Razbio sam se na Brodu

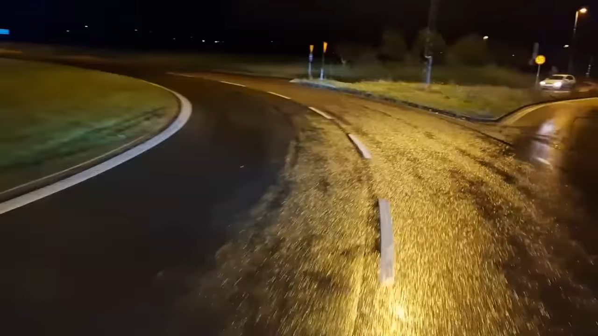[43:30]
jer kad nije na onaj super view, onda je, evo vidite, drugačiji malo pogled, a onda ne vidite puno ispred, da vidim ovako samo, eto, to vam je pogled koji bi vi gledali sad u mraku, umjesto ovog pogleda kad ono odzumiramo kameru,